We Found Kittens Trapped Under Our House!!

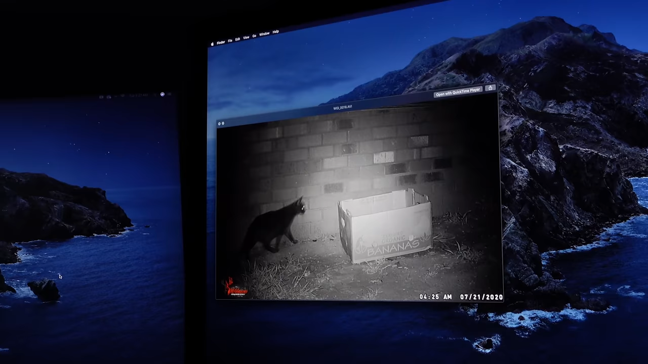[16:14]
4 30 in the morning. 4 30 yeah. Wow so that was a few hours ago. Yeah get in there. Yeah yeah yeah. So she probably took one of the babies.
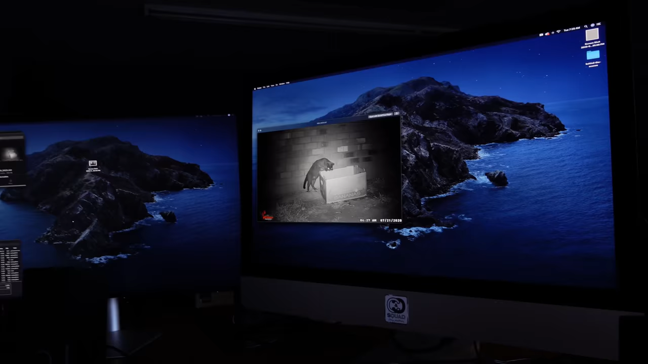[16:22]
Oh my gosh there are lots of clips. Really? So there's a lot of activity. Okay well let's watch them and then show the good stuff. Yes. Oh we just found a super cute one. Watch this. Mama's investigating. Just inspecting.
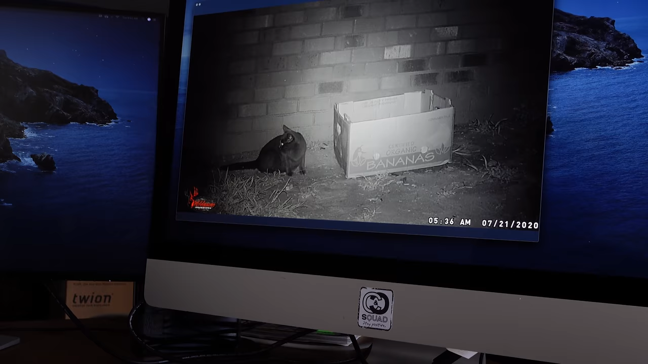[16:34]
This is 5 36 a.m and she's just hanging out and she's looking at the hole and it looks like she's about to maybe go play with them through the hole. Oh that's so cute.